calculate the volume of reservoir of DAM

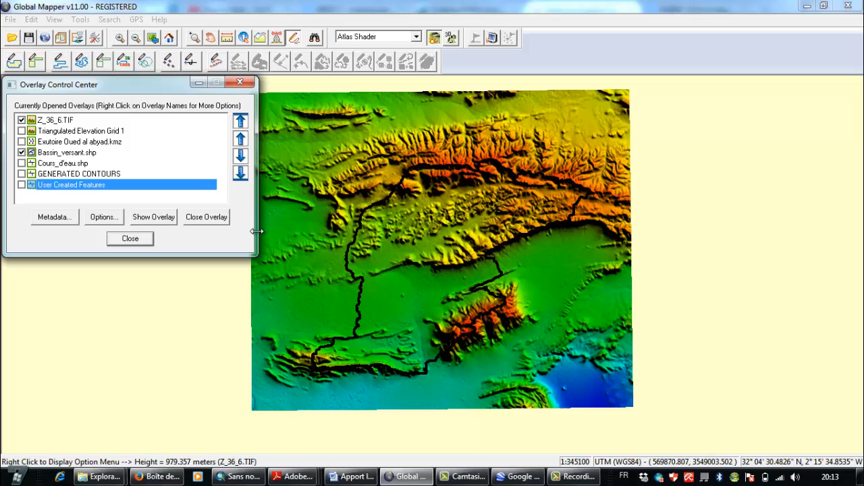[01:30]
and what I need to do I need to establish contours for for the damn localization or location for the damn location here so what I need to do
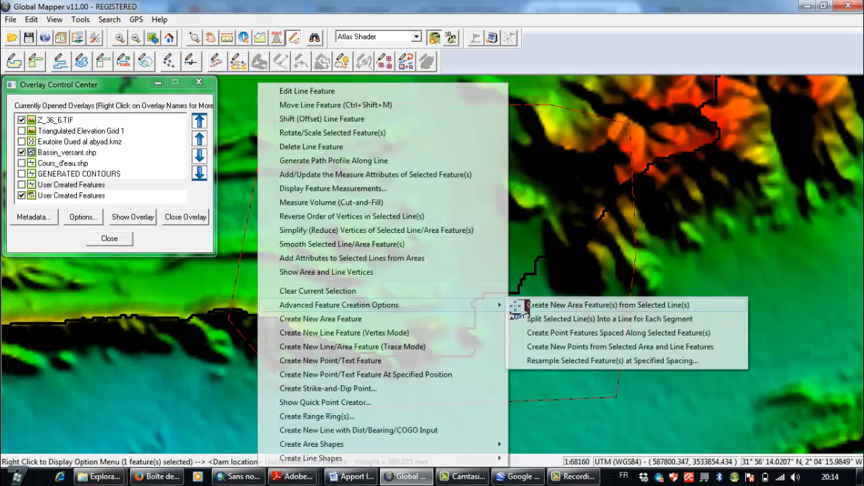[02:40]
yes like you are seeing now so you need now to go to file and generate contours and to to
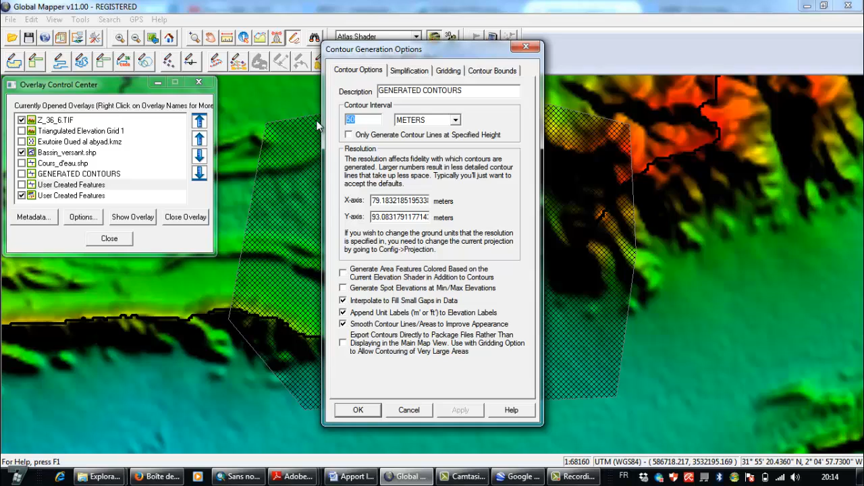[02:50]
choose contour interval one and go to contours bounds and crop to selected area and okay
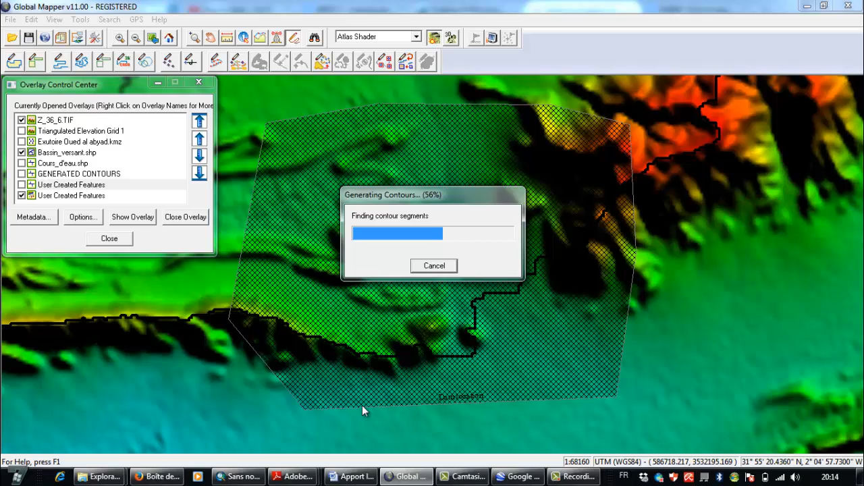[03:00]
so you are now seeing the contours or degenerated
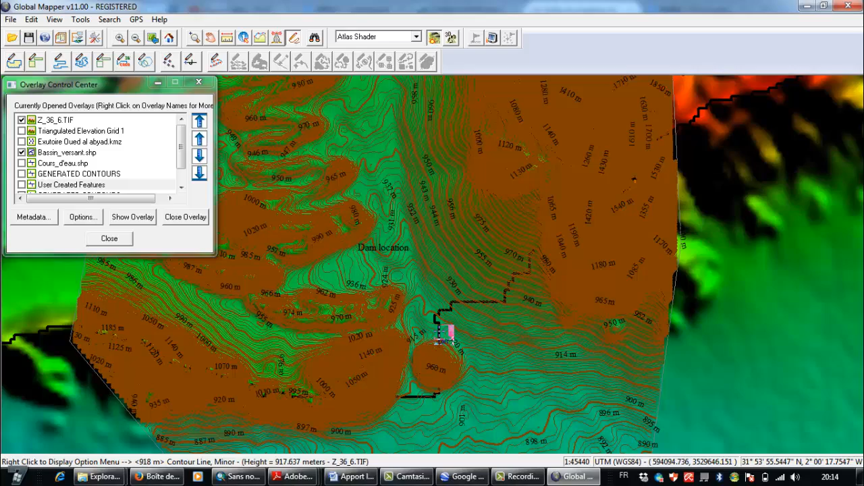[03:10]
contours of the dam so what I need to do now and from here I can focus on
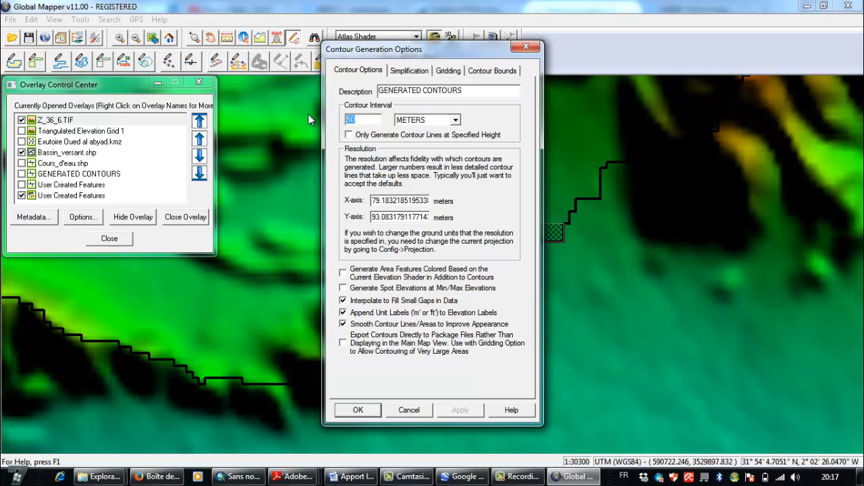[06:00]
as interval of contours and go to crop the selected area and
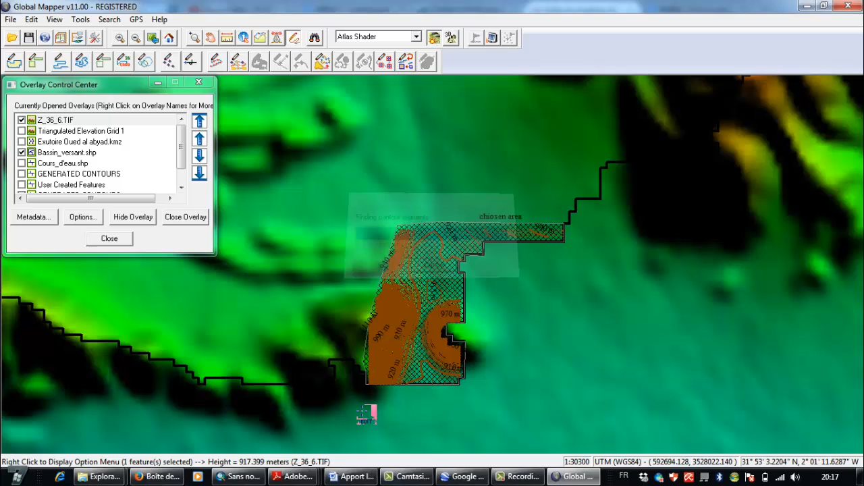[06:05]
here so what I need to do I will to deactivate